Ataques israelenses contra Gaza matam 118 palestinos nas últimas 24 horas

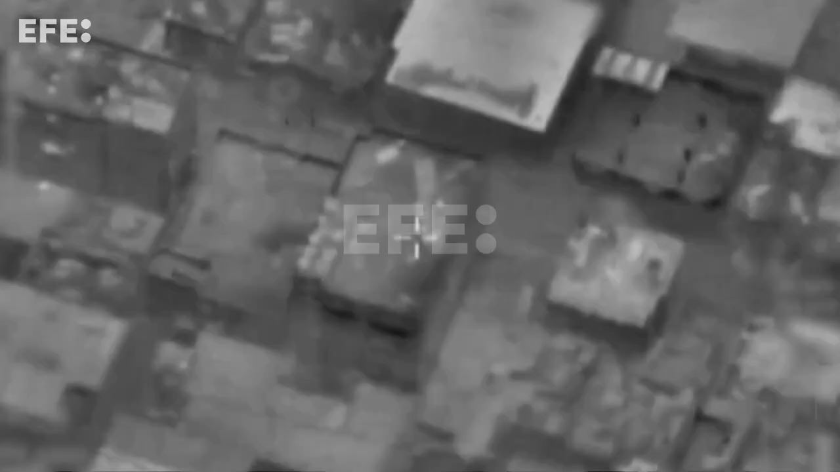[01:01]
na cidade de Gaza,
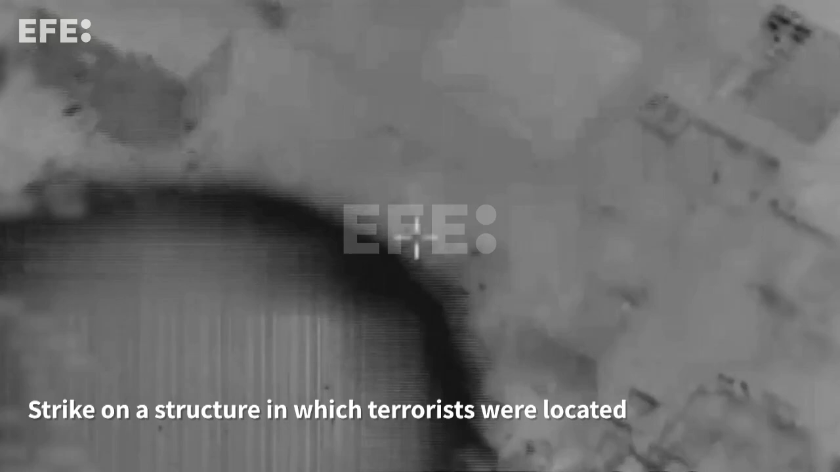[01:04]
onde afirma ter matado dezenas de milicianos
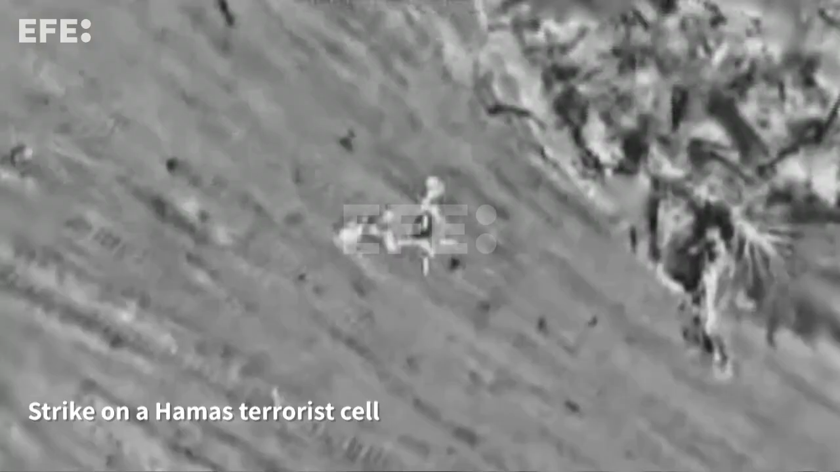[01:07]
palestinos após combates corpo a corpo e ataques aéreos.